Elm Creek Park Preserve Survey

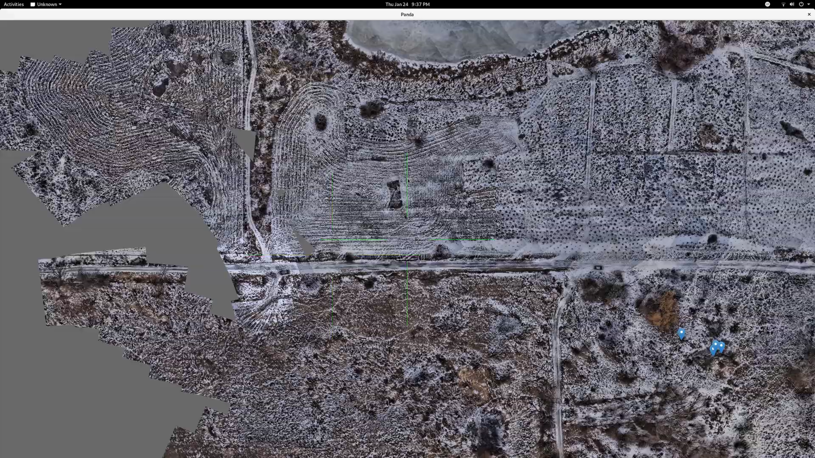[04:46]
This is a really interesting park.
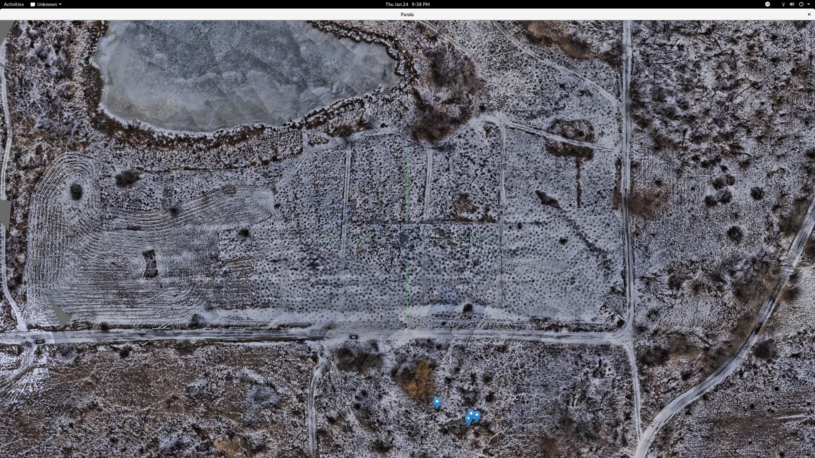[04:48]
There's just such a variety of things here to look at. This is kind of cool.
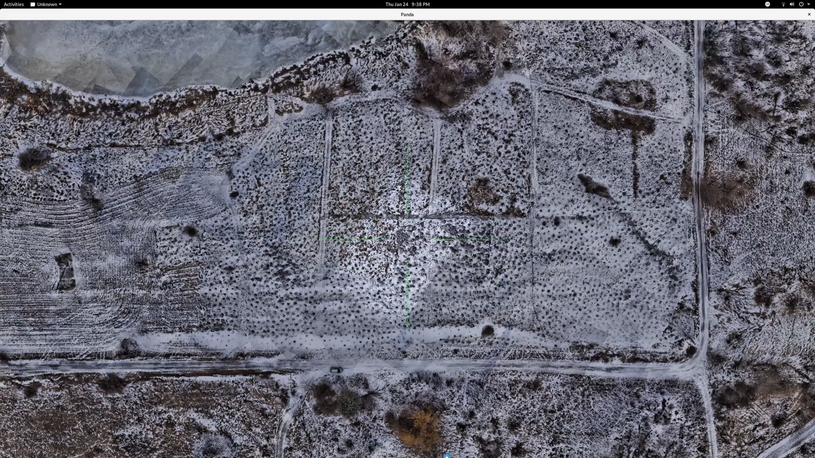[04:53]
They did a planting of a whole bunch of seedlings.
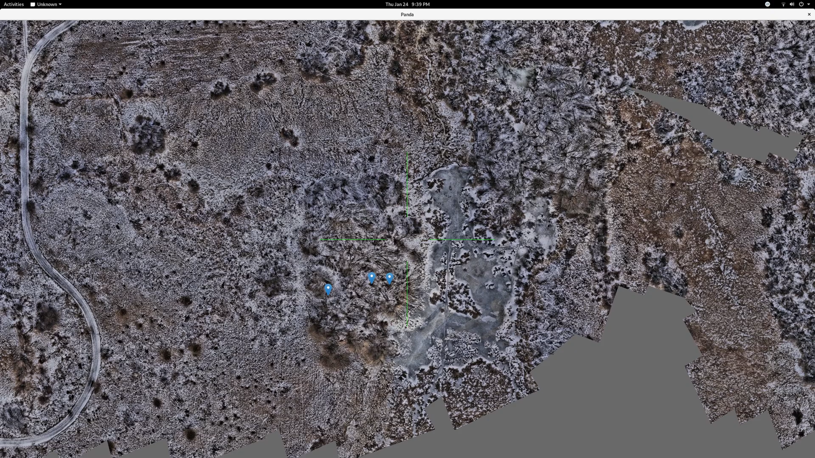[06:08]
There's some frozen water features over here which are kind of cool.
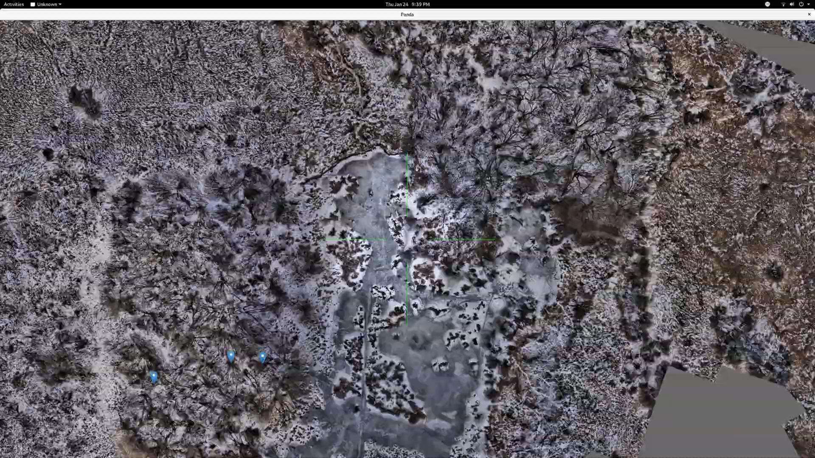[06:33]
This feature that snakes through north to south is a bike trail.
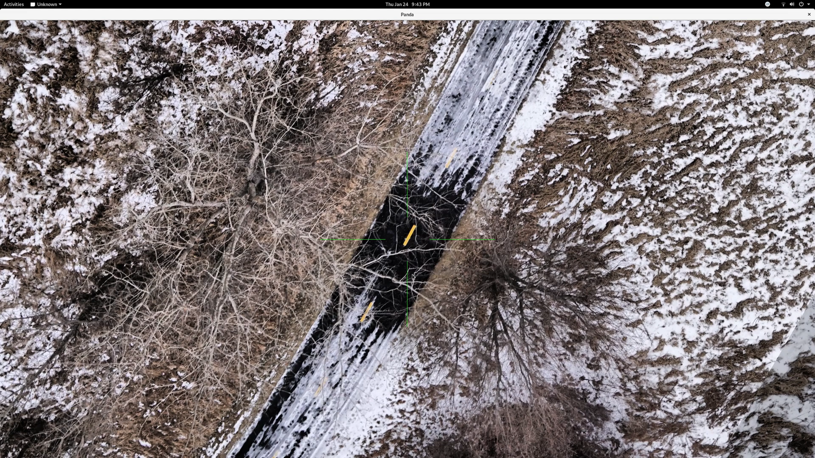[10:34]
And it's just the height detail, the trees, the grasses, the bushes that change when you switch from one image to the next.
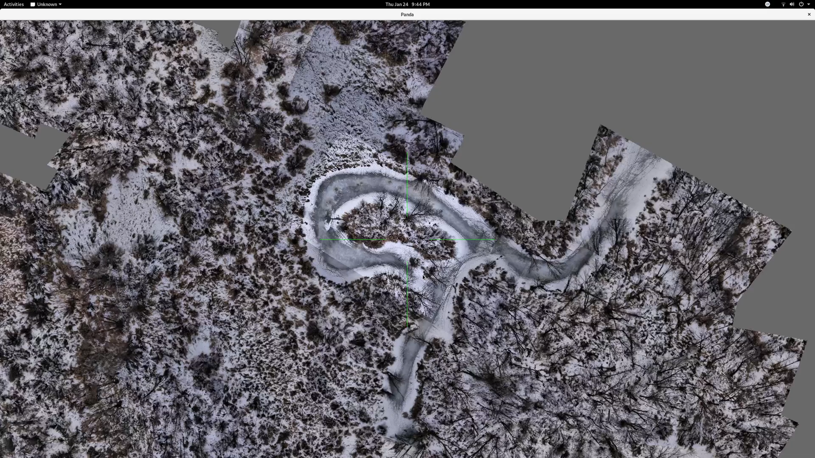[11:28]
This was down a little lower elevation, so it's not quite as clear.